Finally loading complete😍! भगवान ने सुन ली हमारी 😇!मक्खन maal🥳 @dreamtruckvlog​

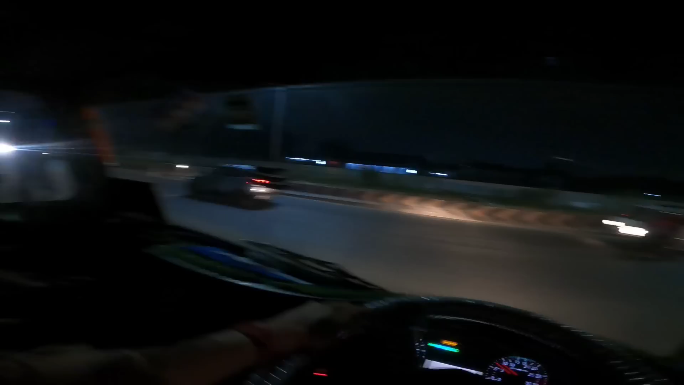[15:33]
आगे से तो बहुत आ जाएगा पर यहाँ से रॉन्ग साइड भी कितना एक ही जाएंगे यार,
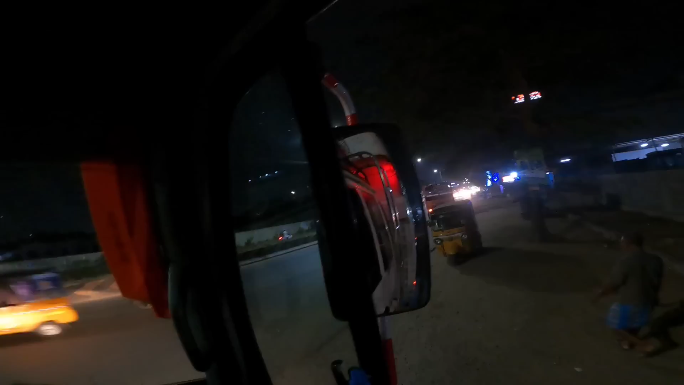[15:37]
थोड़ा सा ही है देखो यहाँ पे कट है, तो यहाँ से चलते थोड़ा सा रॉन्ग साइड।
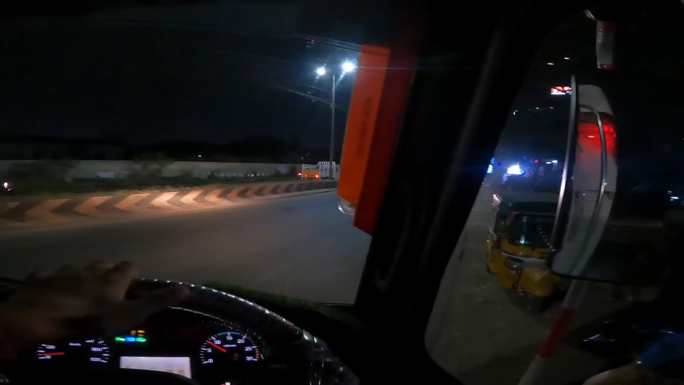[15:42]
और निकलते ही लग गया है जाम, रोड से बाहर निकलो तो वहीं पे ही जाम है भाई। और गाड़ियाँ भाई पूरा स्टील का है देखो, पूरी स्टील की जो चद्दर होती है ना वो है देखो कार की,
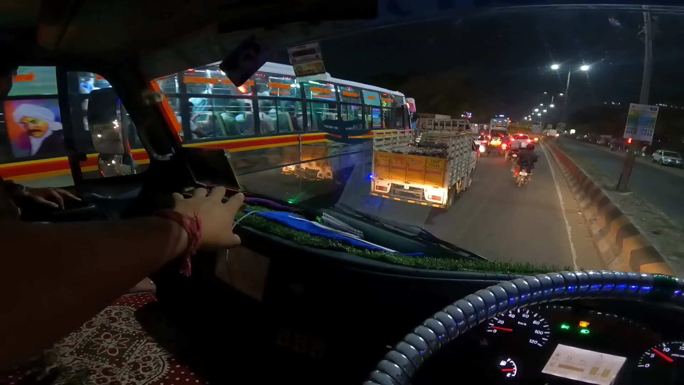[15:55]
बस में रिफ्लेक्शन क्या दे रही है, एक मिनट दिखा दो क्लोज से। ओ भाई
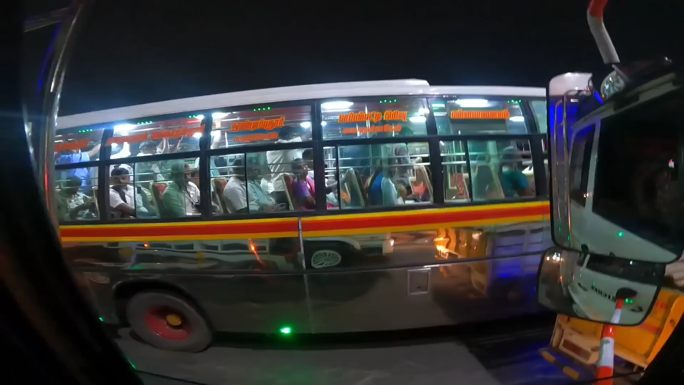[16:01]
ऐसी बढ़िया रिफ्लेक्शन है ना भाई देखो, ऐसी मस्त मतलब ऐसी बस से होती है ना यहाँ को बनाई हुई, खतरनाक खतरनाक वाली।
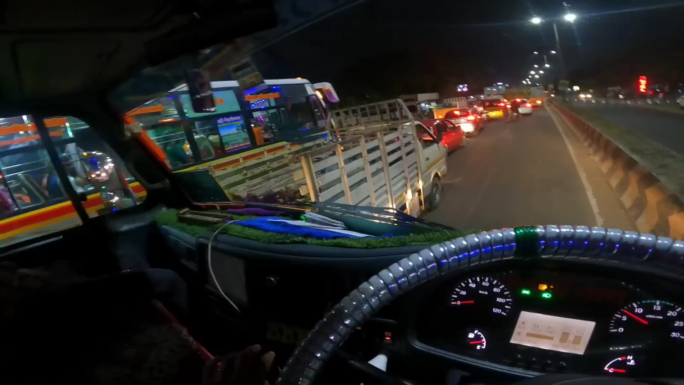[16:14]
और देखो लाइटिंग वगैरह एकदम प्रॉपर ओके है बिल्कुल। तो अभी तो बाहर निकलते ही जाम लग गया, अभी पता नहीं यहाँ से कितना टाइम लगेगा जो अपना बाईपास है वहाँ तक, जहाँ बत्ती से मुड़े थे ना लेफ्ट, वहाँ तक पता नहीं कितना टाइम लग जाएगा।